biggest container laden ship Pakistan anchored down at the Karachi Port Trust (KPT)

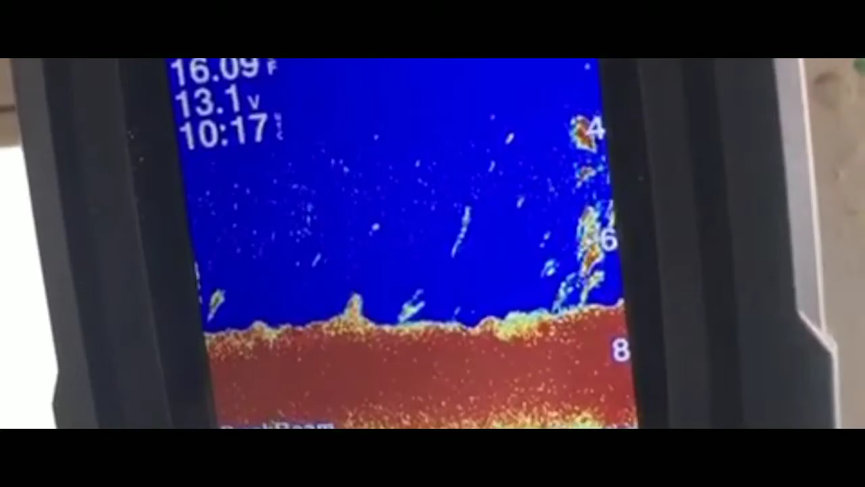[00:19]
हाँ, और ये जो है फिश फिश जा रही है। हाँ, फिश नजर आ रही है, ये जो नजर आ रही है ना।